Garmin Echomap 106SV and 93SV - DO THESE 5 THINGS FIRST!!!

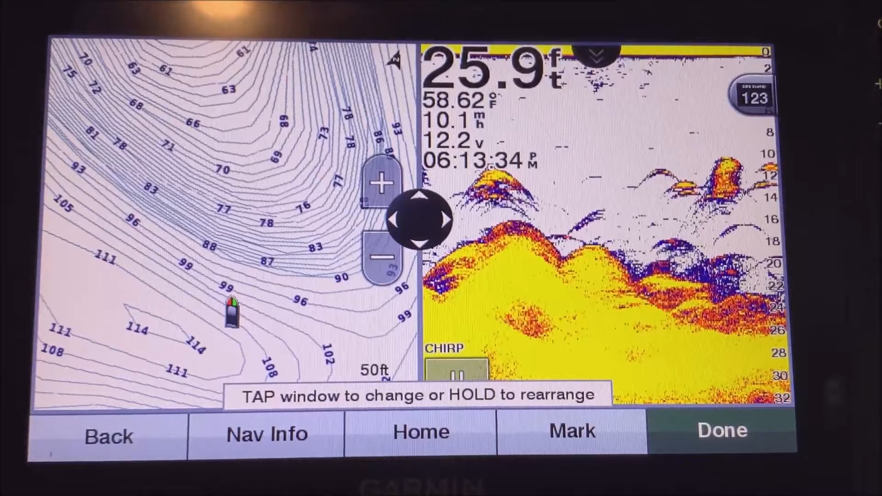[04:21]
On screen: depth 25.9 ft, water 58.62°F
and that's going to put the traditional sonar there all right and you can obviously change those however you like you can also drag this button here to make one one side
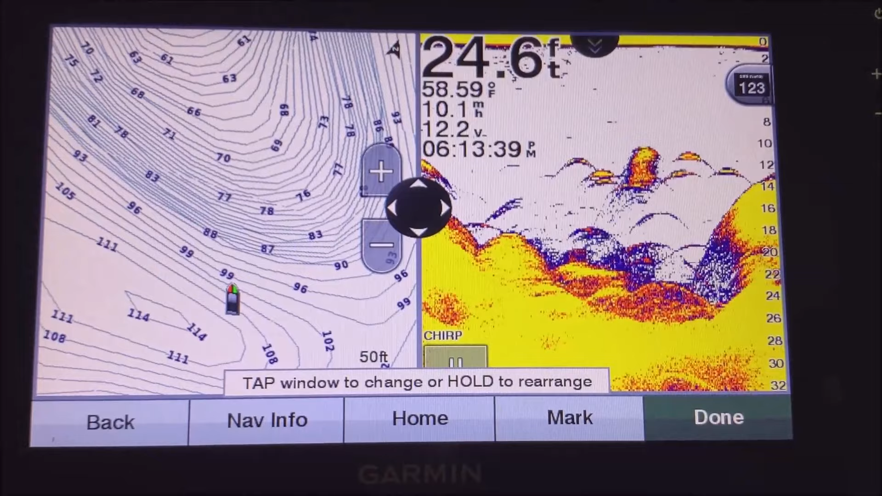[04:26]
On screen: depth 24.6 ft, water 58.59°F
bigger or smaller also if you tap on one of these it'll pull up that particular
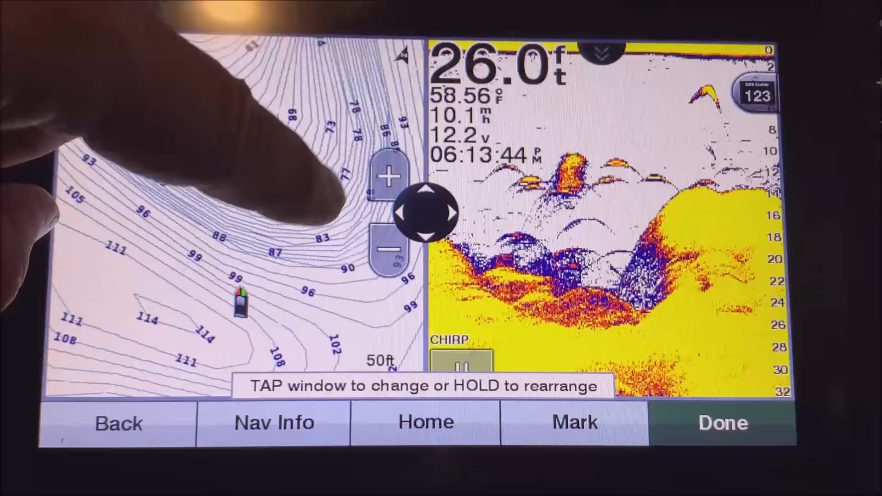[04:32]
On screen: depth 26.0 ft, water 58.56°F
screen so I got to hit this done button first and I'll call it combo 11 I'll just leave
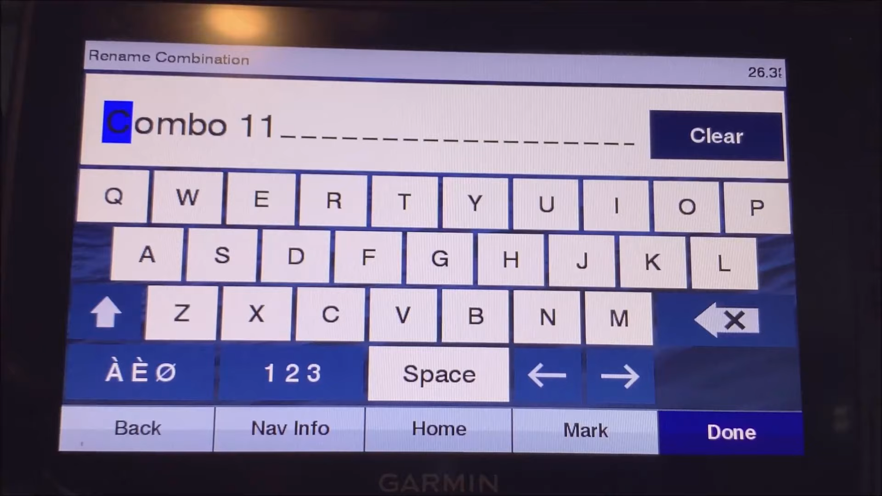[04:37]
that like it is all right so now once that's saved
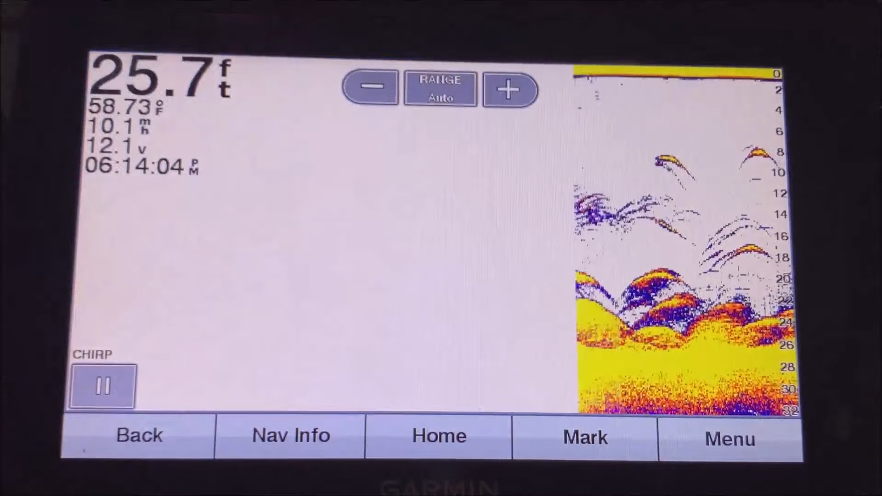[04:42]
On screen: depth 25.7 ft, water 58.73°F
you can just tap on one of these and it'll go right to that screen so say you wanted to make that one bigger you would just tap
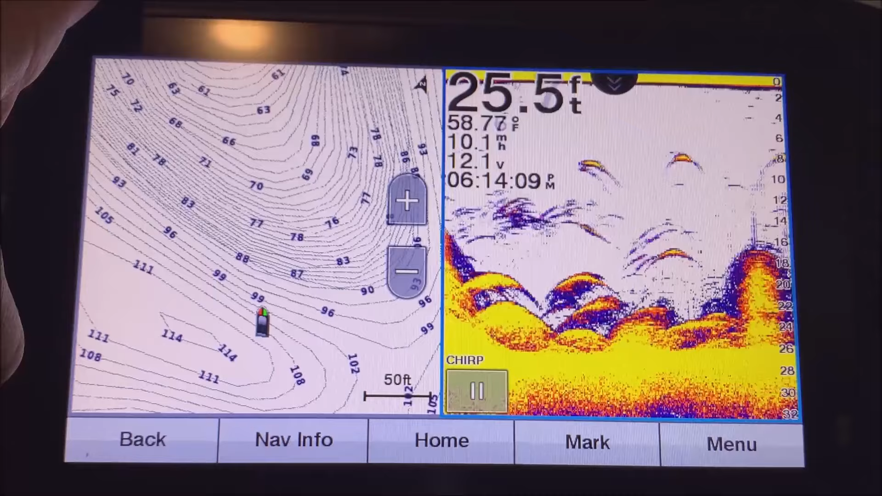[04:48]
On screen: depth 25.5 ft, water 58.77°F
on that then you hit back and it goes back to that split screen again say I want to go to the map I'll
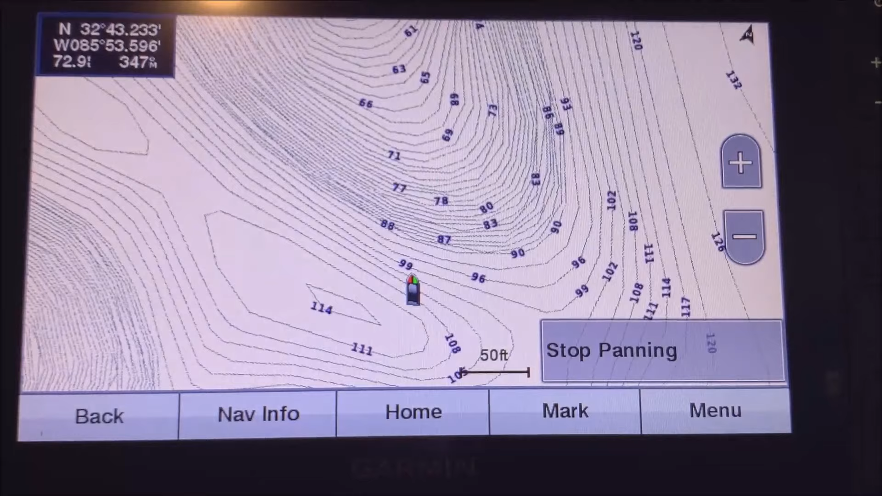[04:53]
hit that then I can hit back and it goes back to that split screen again you
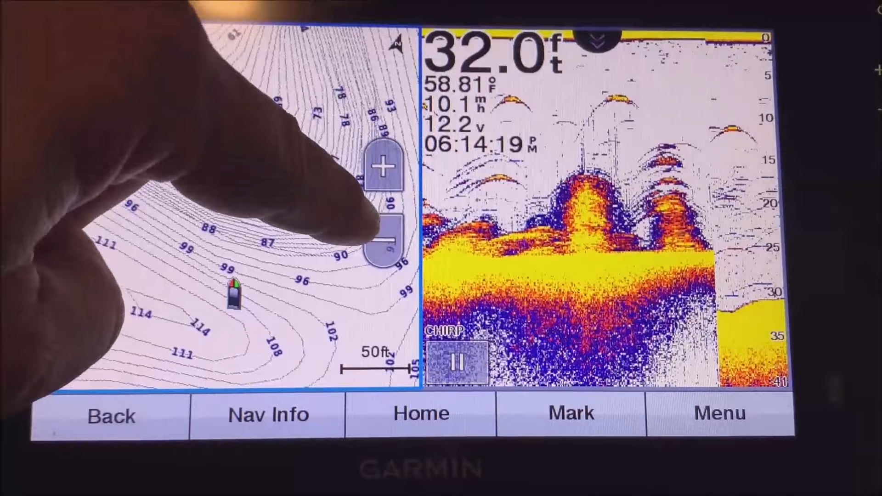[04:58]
On screen: depth 32.0 ft, water 58.81°F
still have these functions here and I can zoom in on the map if I want and
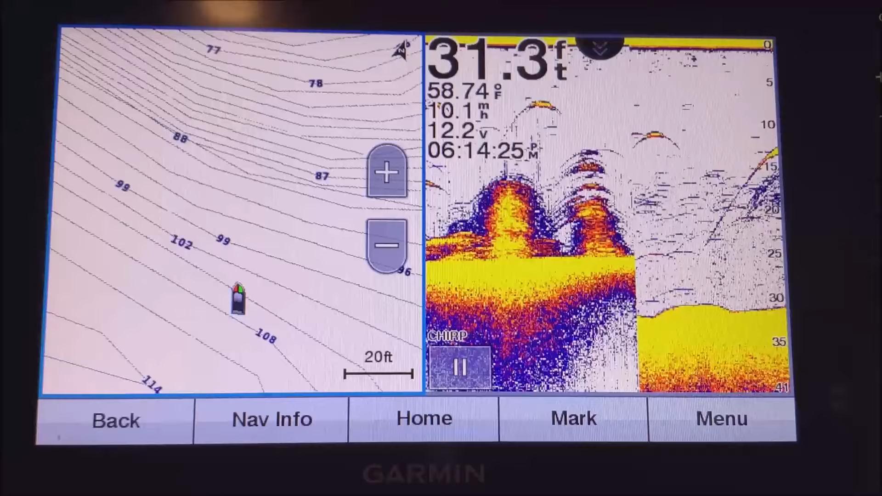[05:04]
On screen: depth 31.3 ft, water 58.74°F, speed 10.1 mph
you know so that's a real useful function as well you can pause the sonar using that but that's how you set up the combos all right so those are the real useful
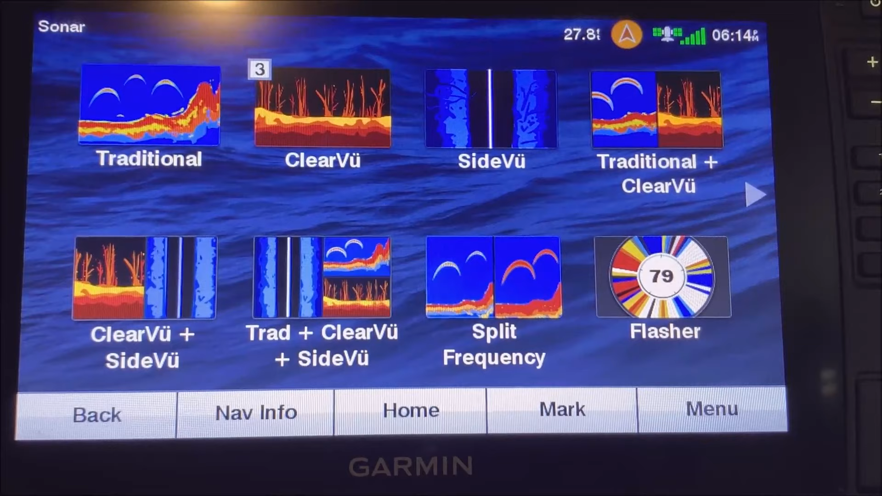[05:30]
basically like the analogy I like to use is you have two big flashlights sticking out from the back of your boat you know shining a beam to either side and that's what you're going to be looking at so
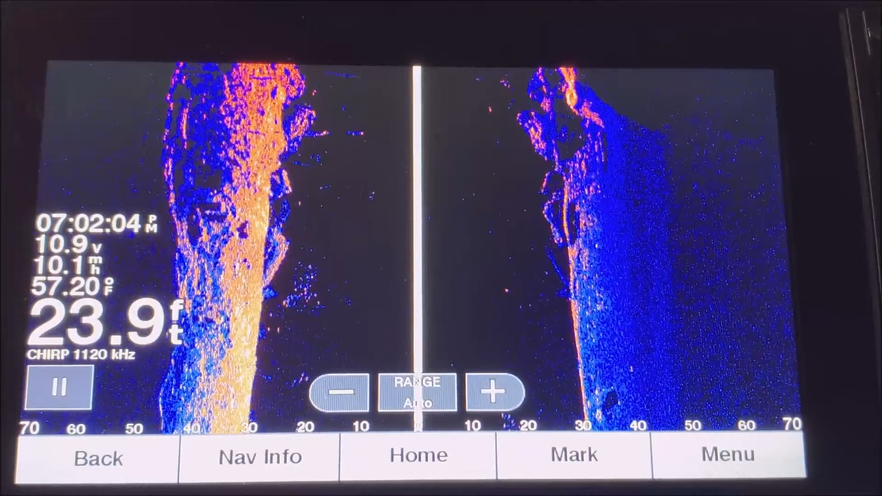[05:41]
On screen: depth 23.9 ft, water 57.20°F, speed 10.1 mph
the first thing you're going to want to do is just remember that you're looking at all historical data you know this is
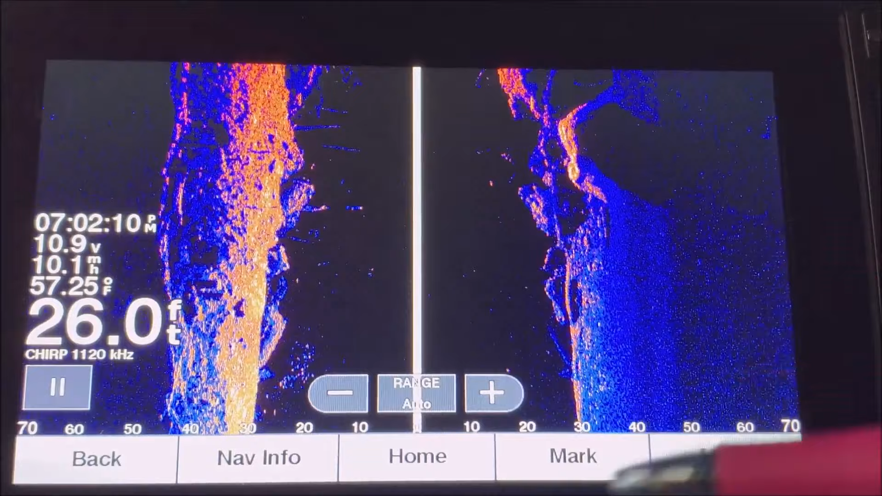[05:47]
On screen: depth 26.0 ft, water 57.25°F
all data that's behind you behind the boat you know you you're not your boat is not here you're not
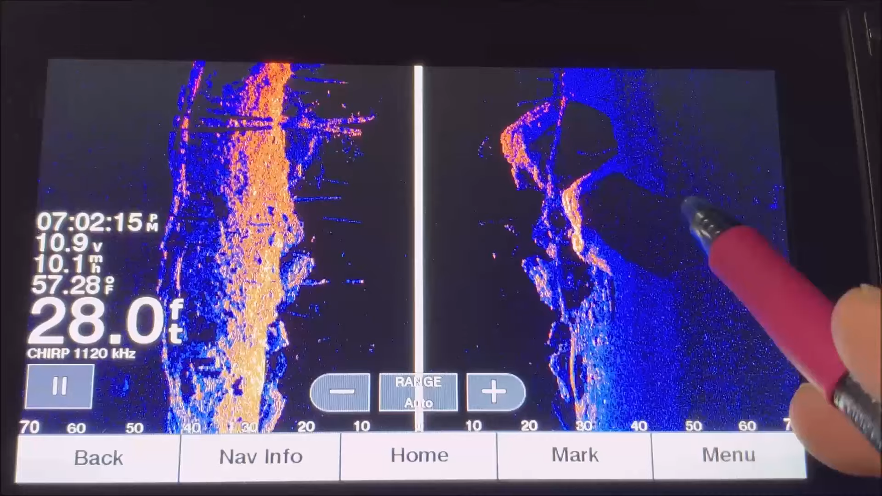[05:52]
On screen: depth 28.0 ft, water 57.28°F
looking out to either side there the back of your boat is actually up here that's where your transducer is
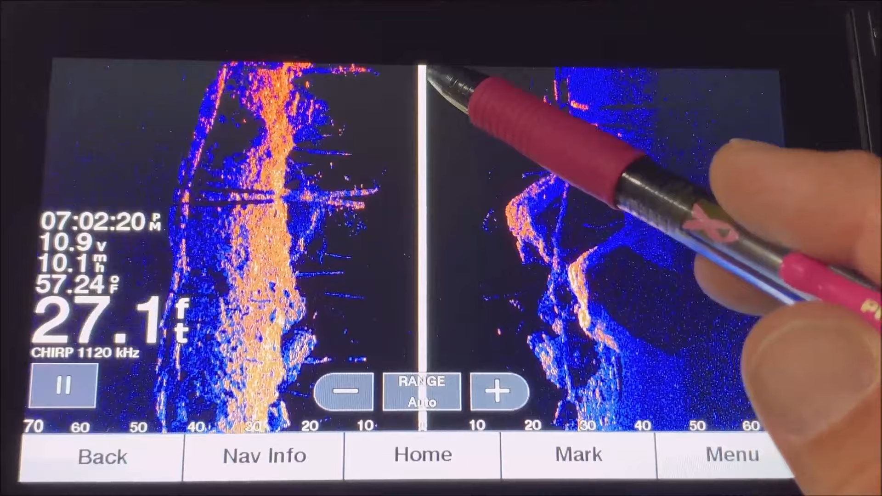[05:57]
On screen: depth 27.1 ft, water 57.24°F
this white line is your transducer beams this is going to be to the right side of the boat and this is going
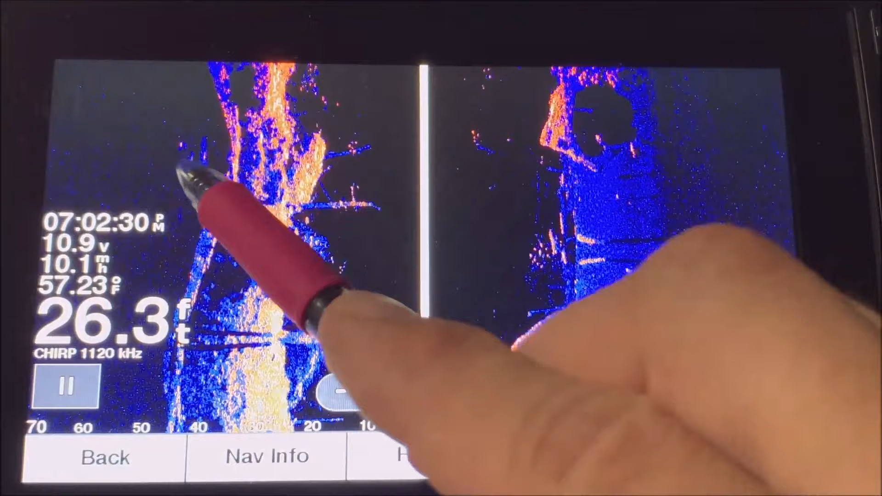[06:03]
On screen: depth 26.3 ft, water 57.23°F
to be to the left side this is going to be a range out here so you're 70 feet to the right 70
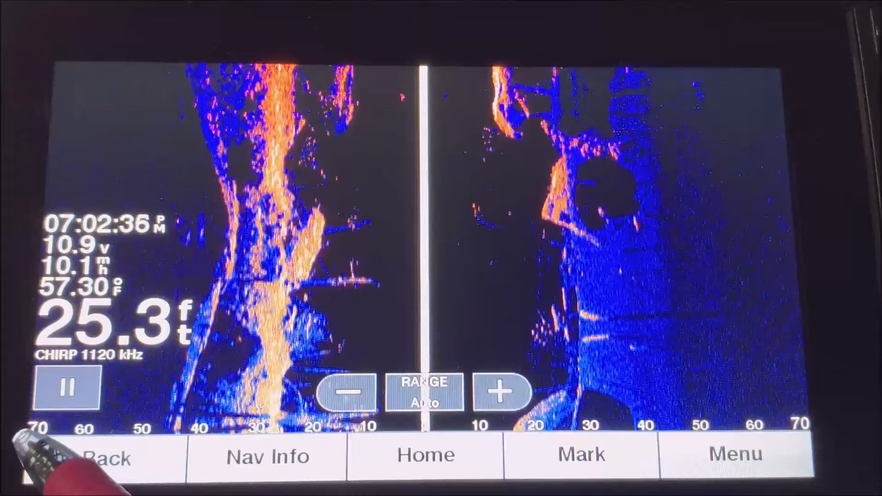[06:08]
On screen: depth 25.3 ft, water 57.30°F
feet to the left and of course you can change that by pushing that range button right there all right
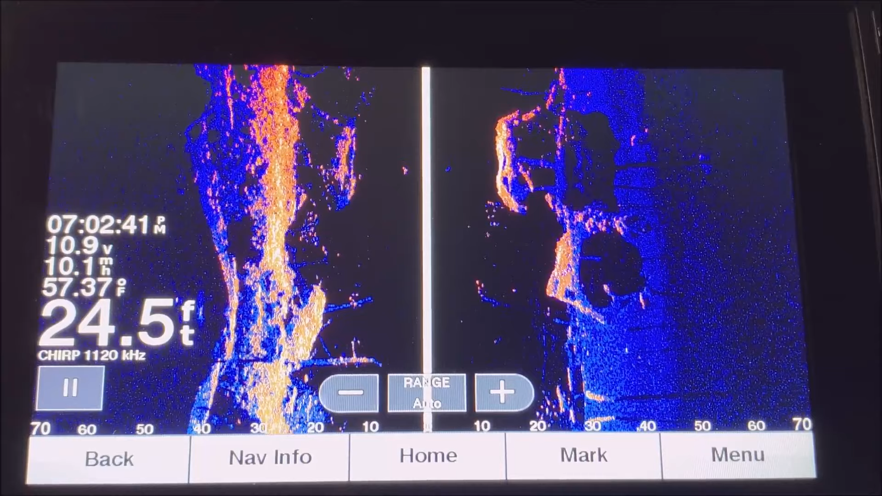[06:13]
On screen: depth 24.5 ft, water 57.37°F
these are going to be rock piles these are going to be stick ups these little dots right here would be fish you know some type of small fish like a shad
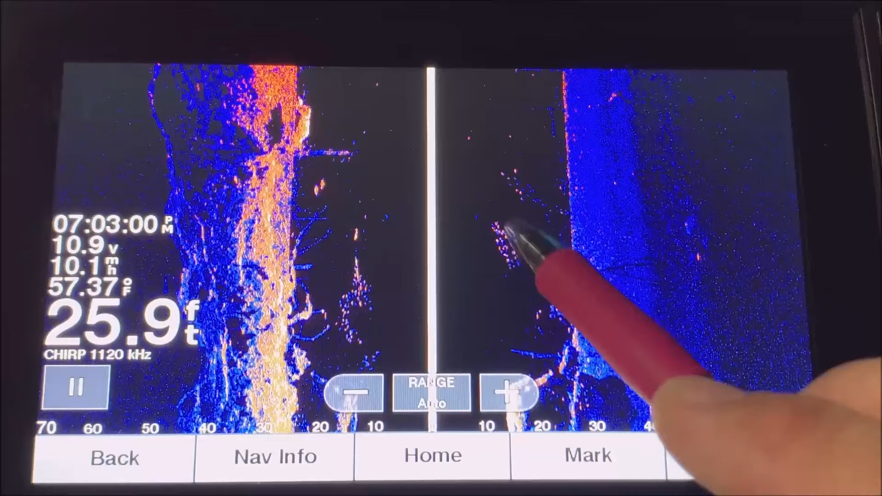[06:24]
On screen: depth 25.9 ft, water 57.37°F
or bait fish these would be bigger fish over here all right down
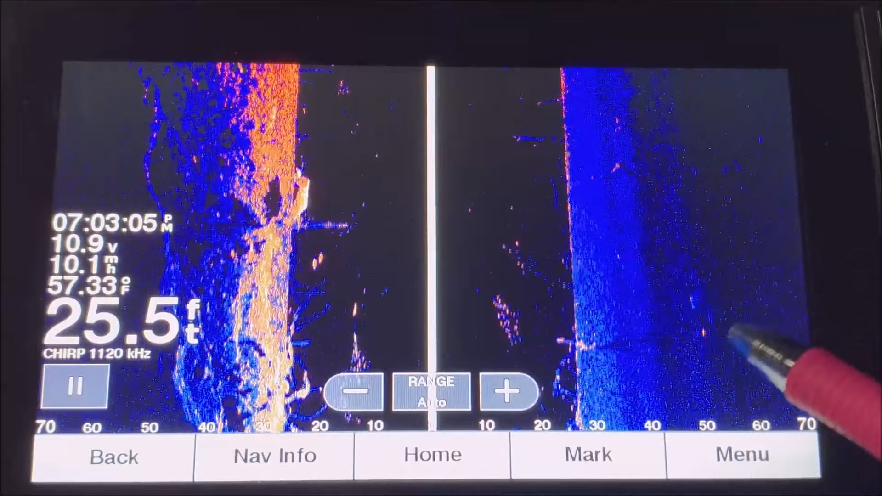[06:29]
On screen: depth 25.5 ft, water 57.33°F
in here this is also a fish so just keep that in mind over here that one's actually down at about 50 feet to the right on the bottom so this is going to be the bottom